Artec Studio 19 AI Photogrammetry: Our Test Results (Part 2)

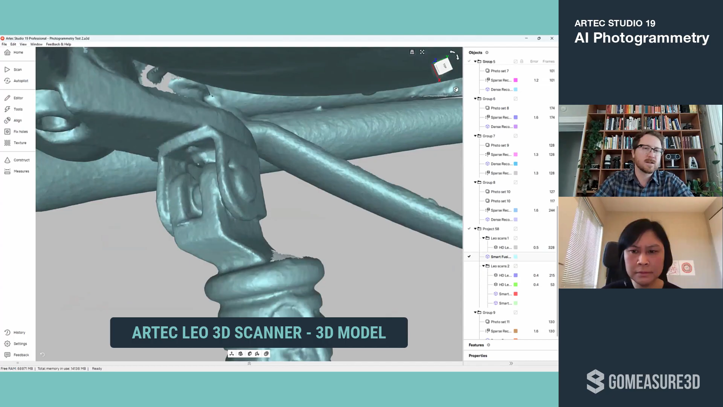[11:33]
obviously we're getting details and we know scientifically kind of measurable data here.